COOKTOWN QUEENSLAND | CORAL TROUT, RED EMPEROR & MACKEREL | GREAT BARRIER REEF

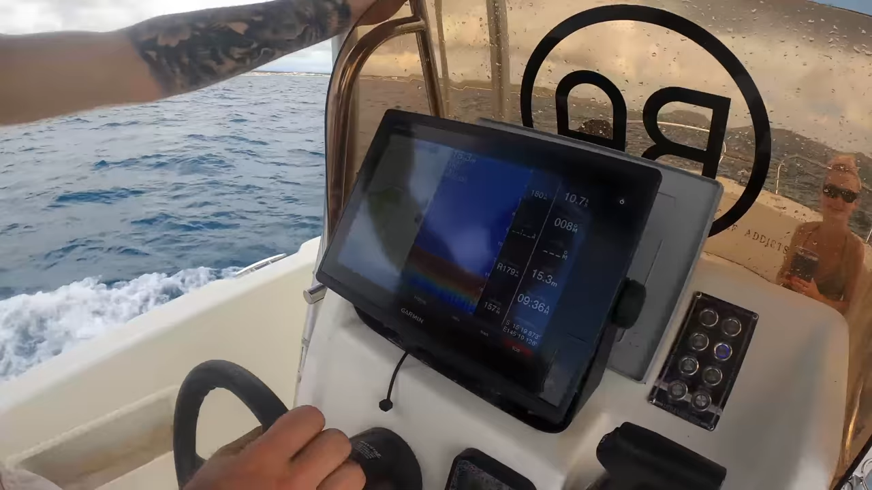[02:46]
I'll put it on the screen. Anyway, we're trolling up here.
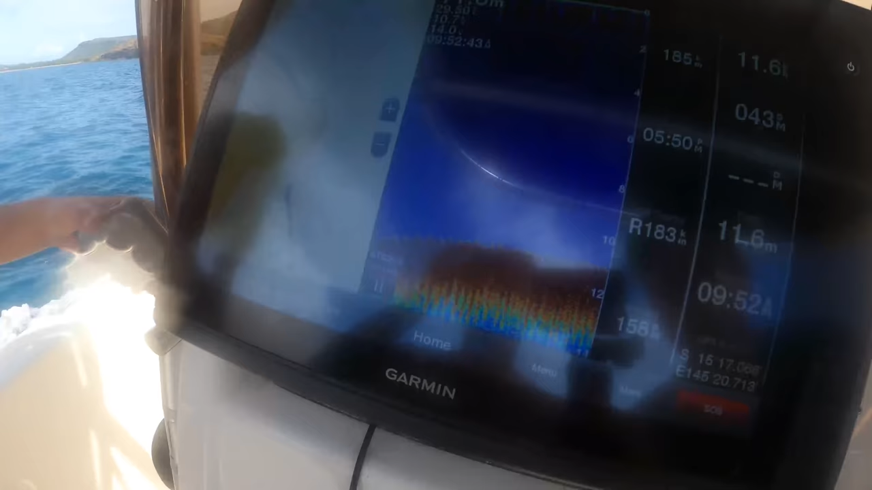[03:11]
You can see like the drop off. Just there. How's your coffee?